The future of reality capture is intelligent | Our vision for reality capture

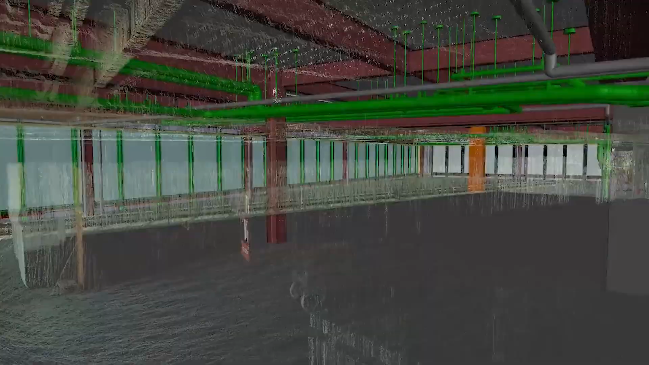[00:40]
derive volumetric information out of it and really
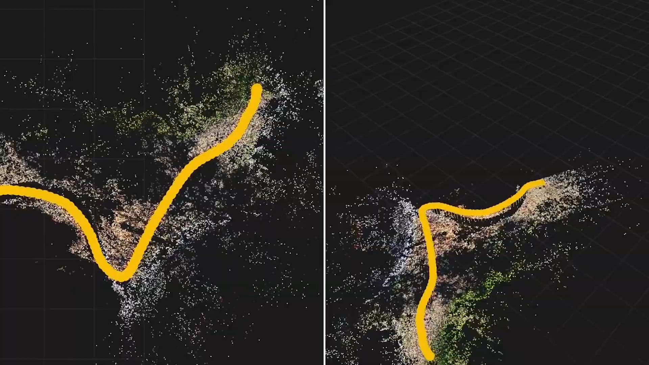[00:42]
enable our field team to have access to information in almost real time.